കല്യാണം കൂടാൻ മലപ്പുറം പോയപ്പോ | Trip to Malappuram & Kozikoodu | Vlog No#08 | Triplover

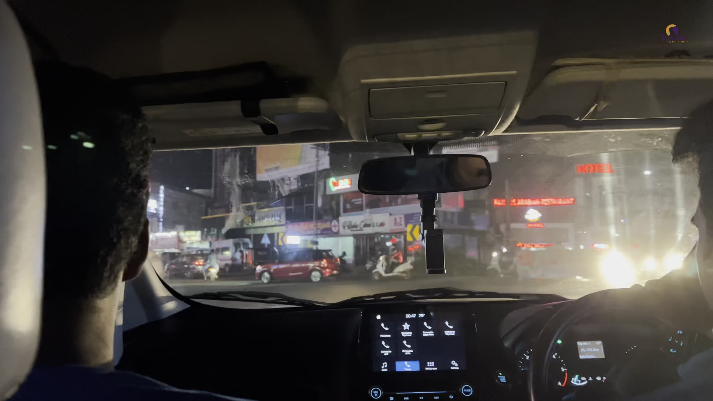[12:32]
നമ്മൾ ചങ്കുവെട്ടി ടു കാലിക്കട്ടാണ് ഇപ്പോൾ പോയിക്കൊണ്ടിരിക്കുന്നത്. ചങ്കുവെട്ടി അത്യാവശ്യം വലിയൊരു ടൗൺ തന്നെയാണ്, അത്യാവശ്യം കടകളെല്ലാം ലൈവാണ്.